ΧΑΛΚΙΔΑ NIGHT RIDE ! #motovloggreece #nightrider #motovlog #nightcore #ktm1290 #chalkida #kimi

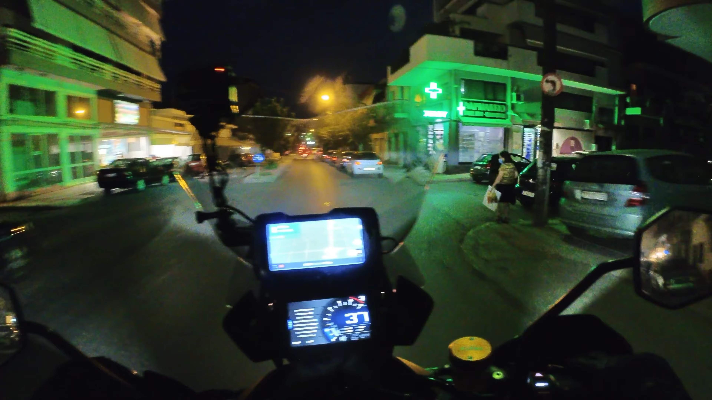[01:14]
Τι θα γίνει τώρα. Έτσι πρέπει.
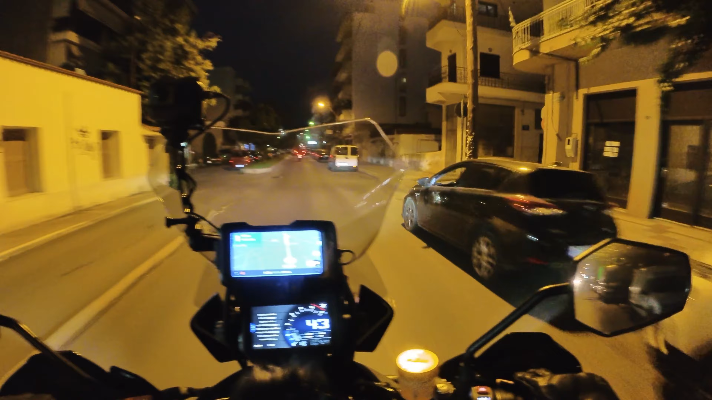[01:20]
Μετά πάλι τέλος Σεπτέμβρη, μέσα, μέσα. Ύποπτα μαγαζιά. Με ενδιαφέρον. Ιαπωνική ευβίας.
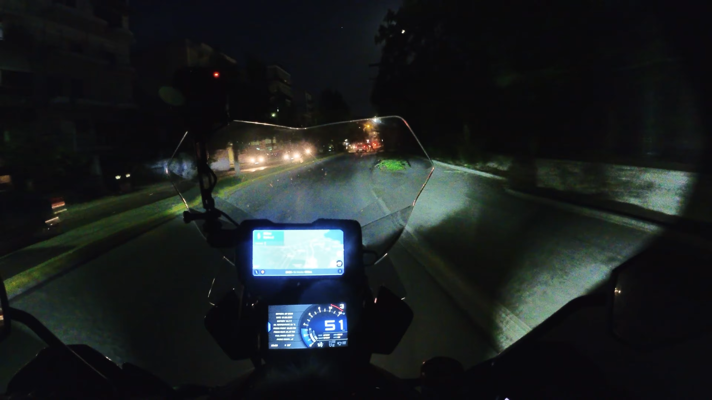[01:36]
Σκοτάδια πολλά, πολλά σκοτάδια. Γιατί έτσι.
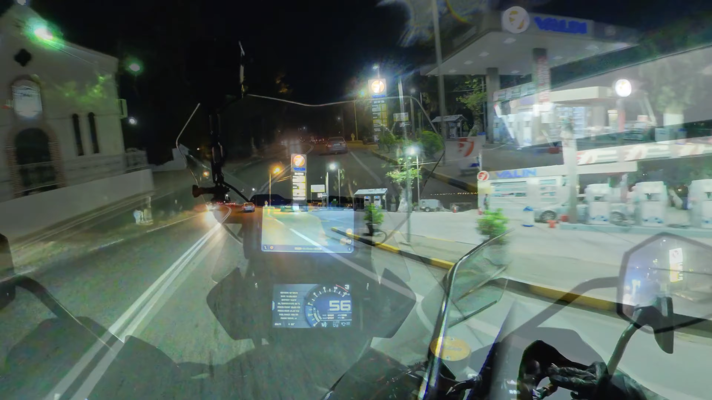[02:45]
Ωραίο, είχαμε να έρθουμε. Για να δούμε εδώ τι γίνεται. Πω, πω, πω, φώτα, φώτα.
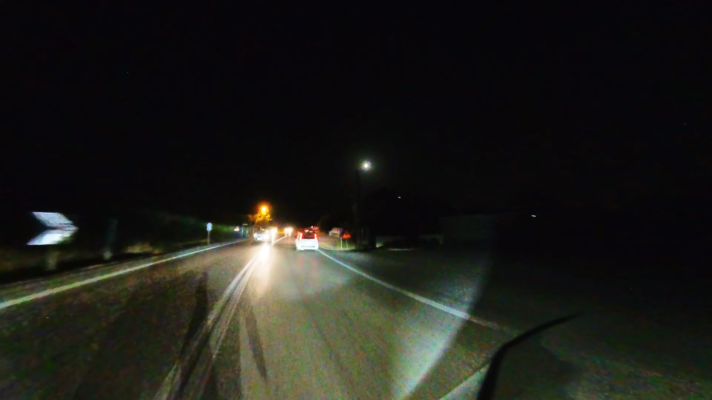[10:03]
Αλλά το φεγγάρι είναι φεγγαρένιο τεράστιο. Πάρτε εδώ. Πάρτε εδώ φεγγάρι. Πανέμορφο. Πανέ, δεν το κοιτάω, το δούμε μετά μαζί. Γιατί Τα κοιτάω μπροστά, έτσι. Βάβαλα, παιδιά, σιγά, σιγά. Λοιπόν, τι λες, καλό μου GPS. Μάλιστα, δύο τρίτα... Παναγιά μου, της πλατείας, δηλαδή πλάτη, αυτό είναι στάδιο.